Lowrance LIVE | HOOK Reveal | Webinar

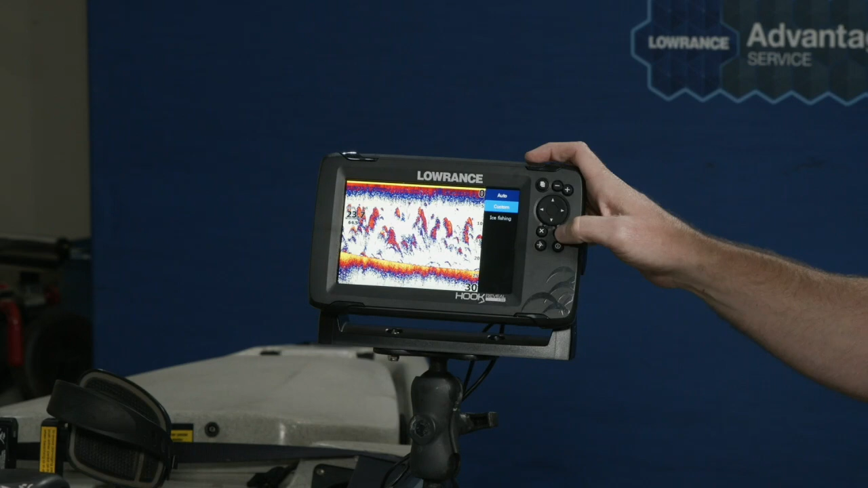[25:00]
I say you know for the vast majority of stuff I recommend to leave an auto if you're an advanced guy and you do want to get it in tune don't worry we haven't taken those features away from you what we've done is we've actually have a mode called there's auto mode custom mode and ice fishing mode and in custom mode you'll see when I put custom now
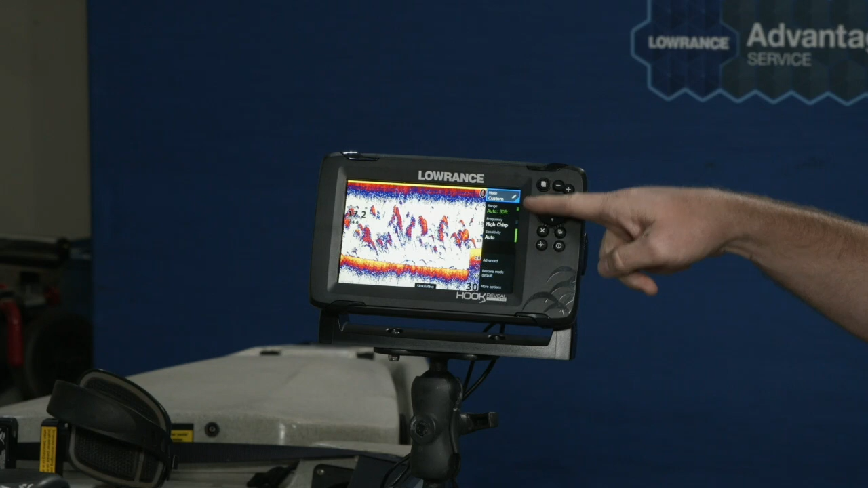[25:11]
all the sudden the controls that you're used to as an advanced user appear so you have your range you
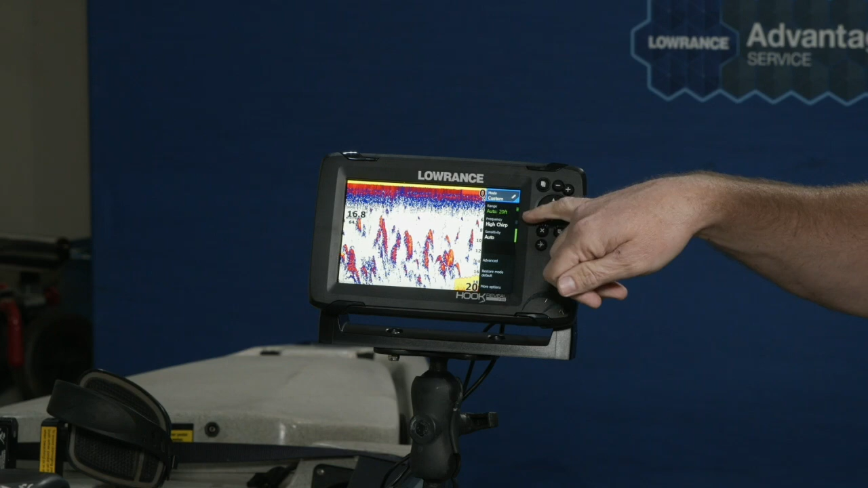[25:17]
have your frequency you have your sensitivity and then your advanced mode which will have things like color have
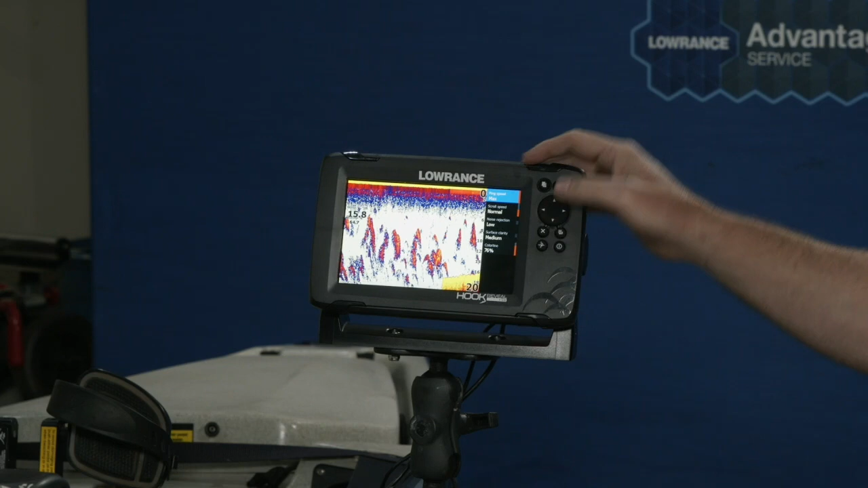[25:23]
your ping speed scroll speed noise rejection surface clarity and color line in there and
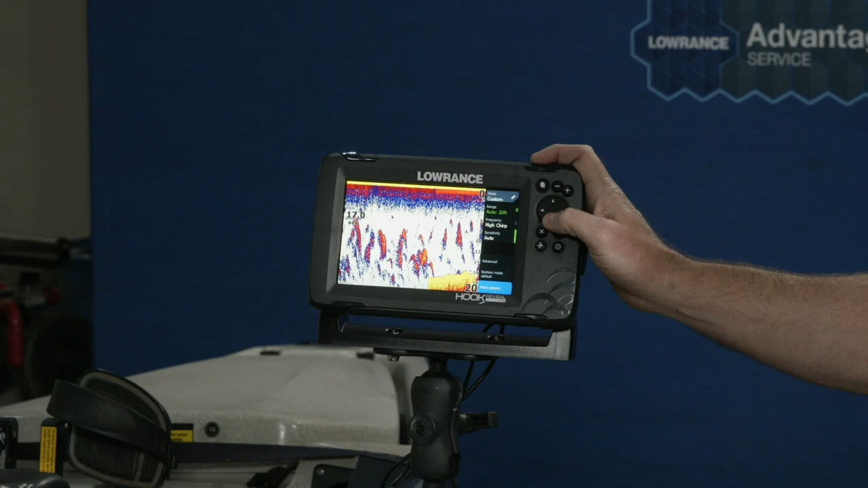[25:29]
then more options which takes you back to where you can find your pallets and your splits another thing you notice in
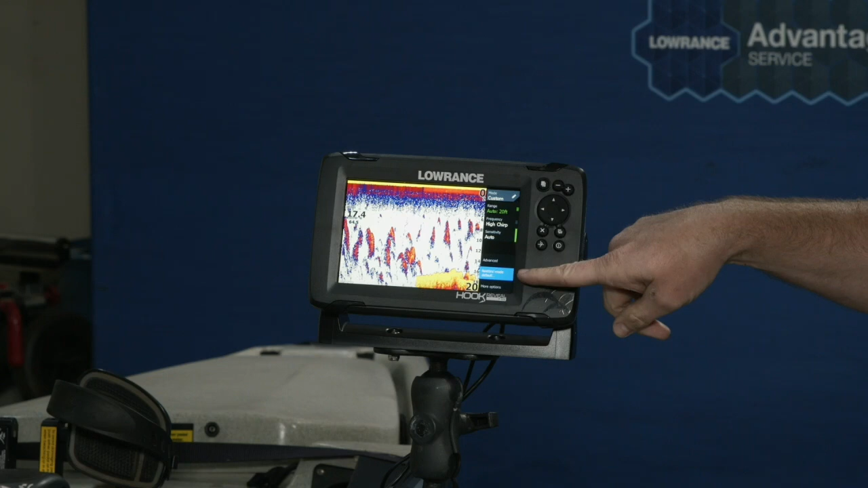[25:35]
here is if you're in a mode and you've gone and you've played with something and you've just made the
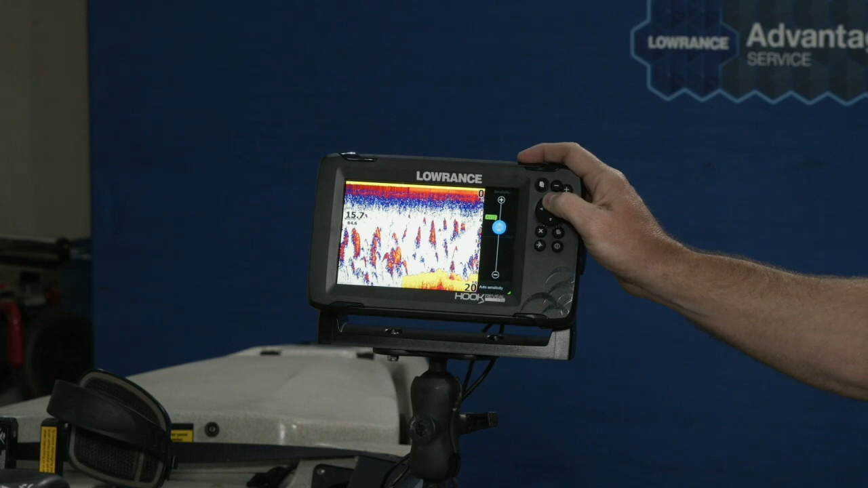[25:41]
sonar picture terrible not hard to do that's why I recommend leaving an auto and you can't figure out how to get this thing back to where it's supposed to be within every panel if you're in custom mode you'll see a button down here that says
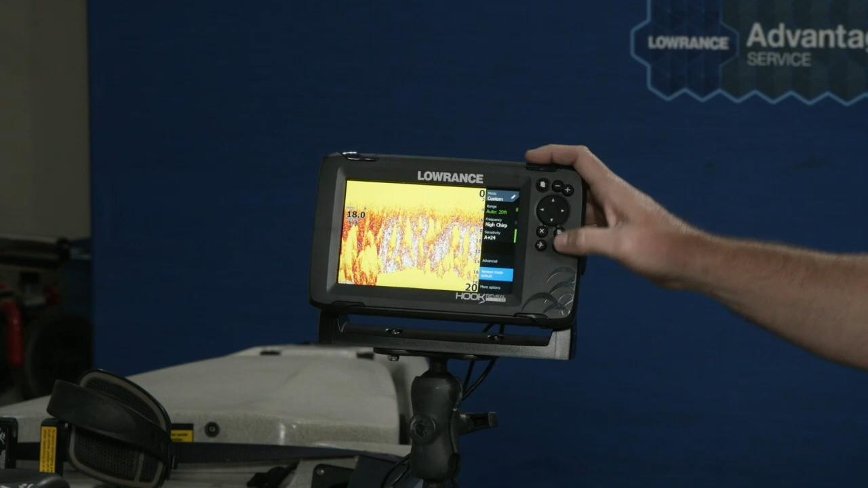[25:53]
restore mode defaults if you click that you're back to the way that we set it and you're free to tinker
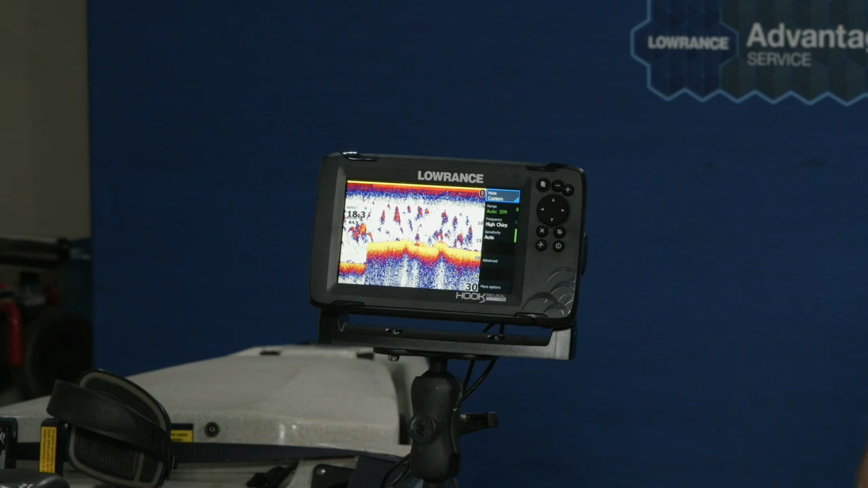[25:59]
again so if you want to get in and you want to play around do us a favor and remember the restore mode
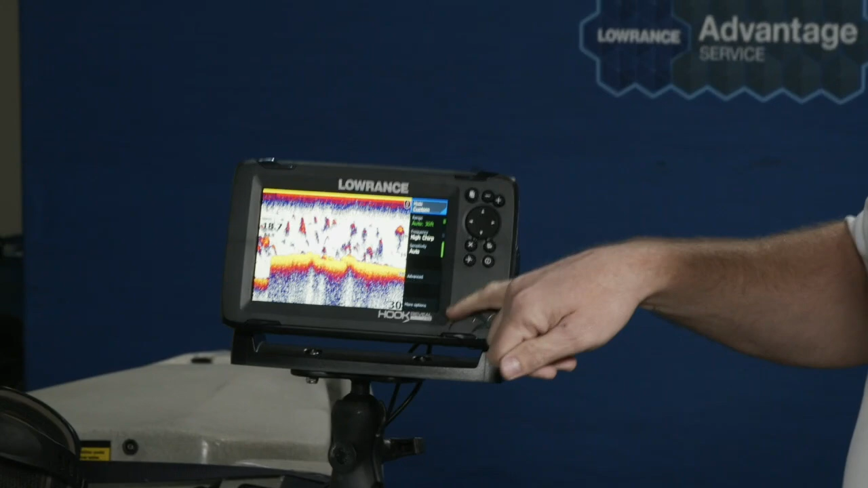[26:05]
defaults button it's like it's warming up so it's not really ice fishing season but these units are capable ice fishing products as well you change the ice fishing mode it actually speeds it shows the a scope and it actually changes a few other settings in the background to make this thing a little bit more attuned to that type of fishing
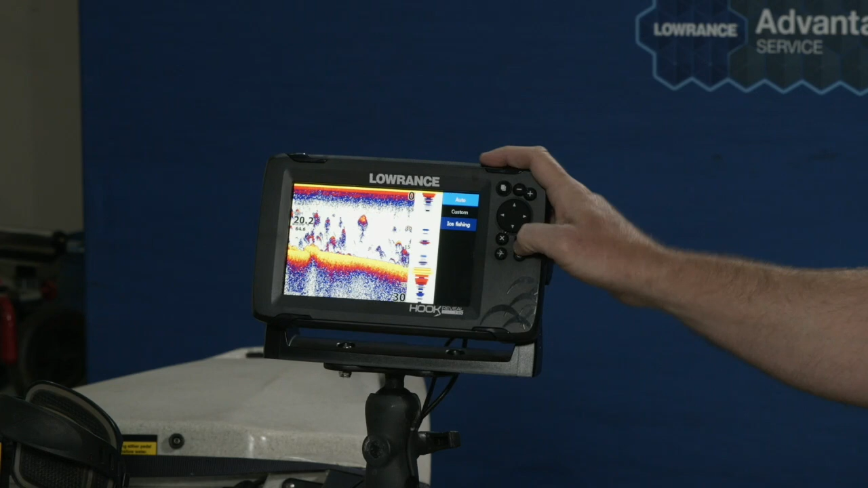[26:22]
but again for most users everyday use I recommend auto
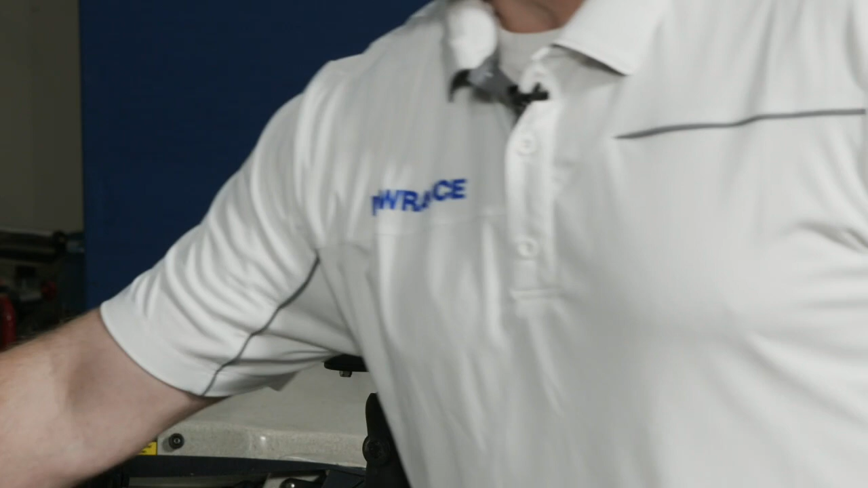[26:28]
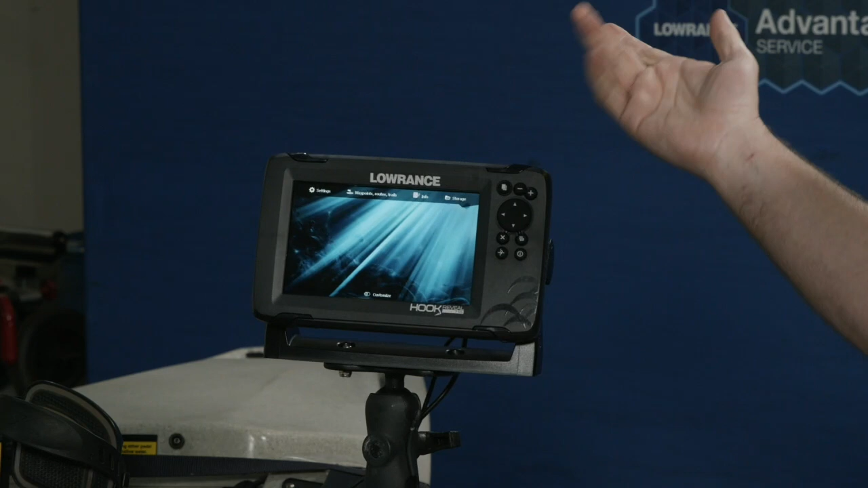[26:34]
so that's the sonar settings down scan settings there you know again we have similar things in here when you're in auto mode the modes the menu is
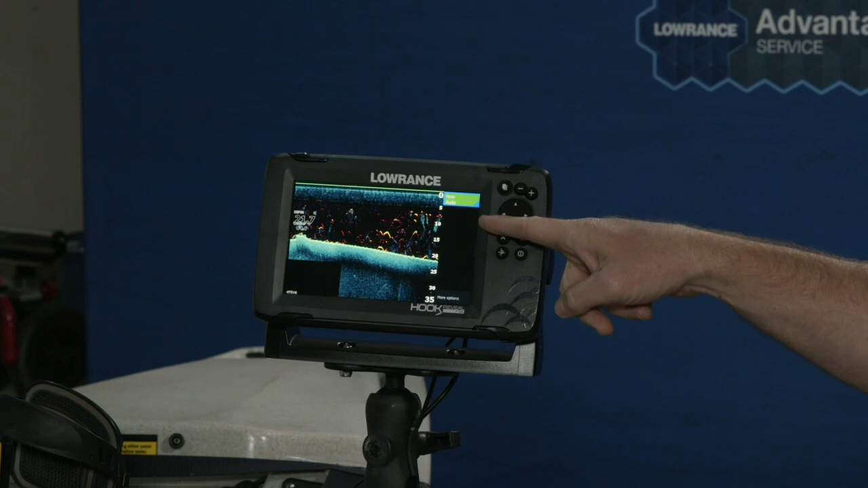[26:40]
very clear not a lot to look at not a lot to change you can go to more options and you can turn fish reveal off if you wanted it for some you know some guys are used to the down scan image without the
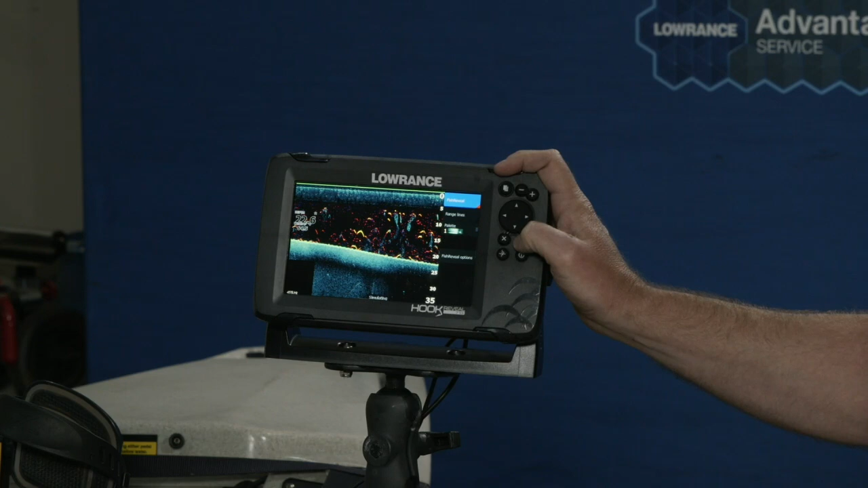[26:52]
arches in there and if you want that all you have to do is go in here and toggle fish reveal off and those arches will go away you'll see as it starts to scroll through now I'm getting sonar with or getting down scan with no arches I
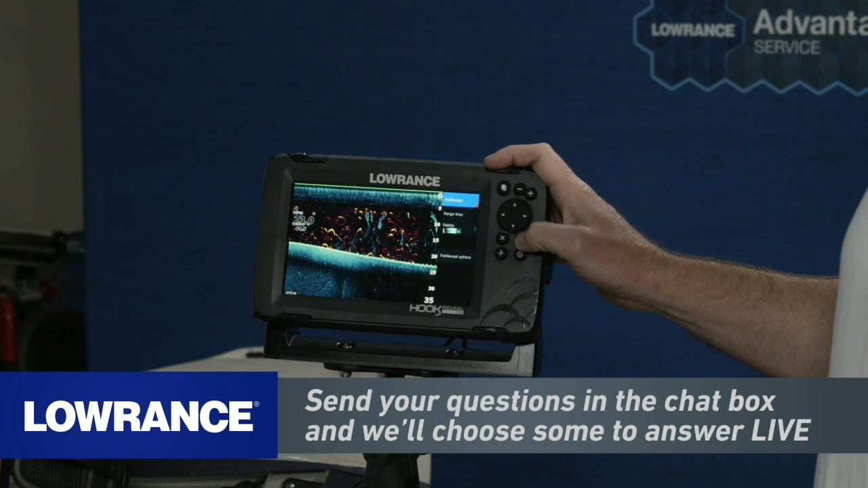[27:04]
personally find this a very powerful tool and I usually leave it on in here you have range lines if you want to see how
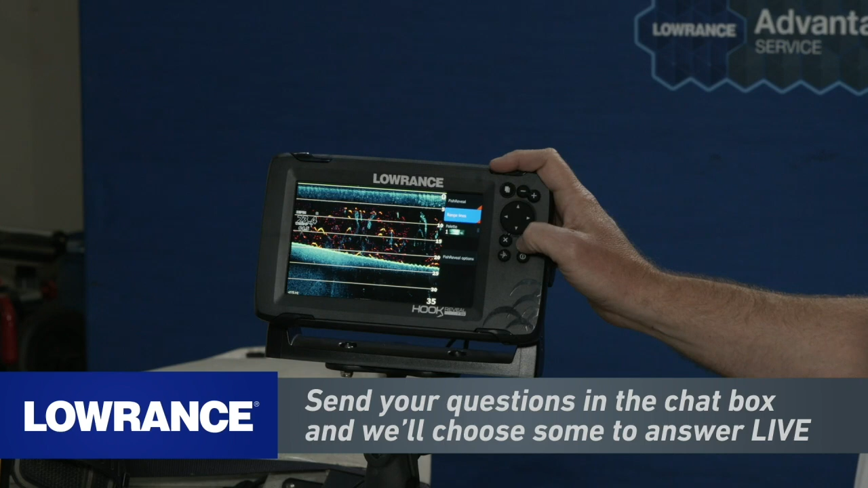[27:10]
deep something is at a glance and you don't want to have to you know try to look over here and go over here you can turn range lines on and
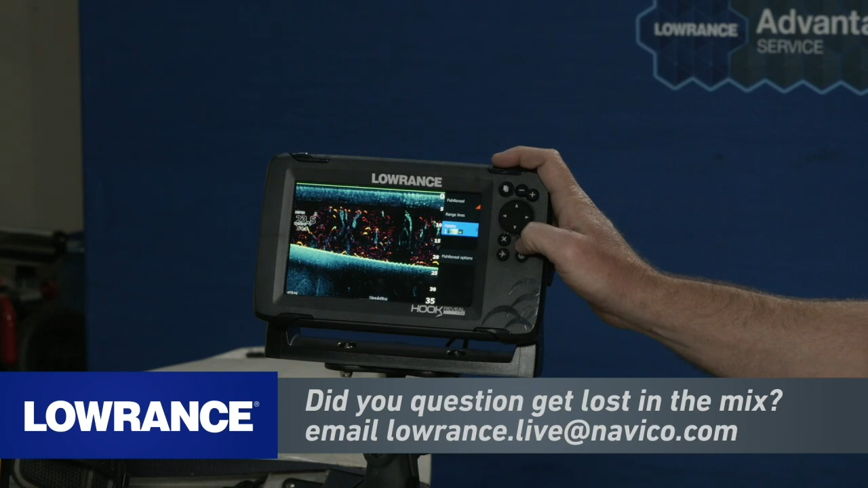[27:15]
again the pallet there is no right or wrong pallet this is whatever your eyes are used to so I use different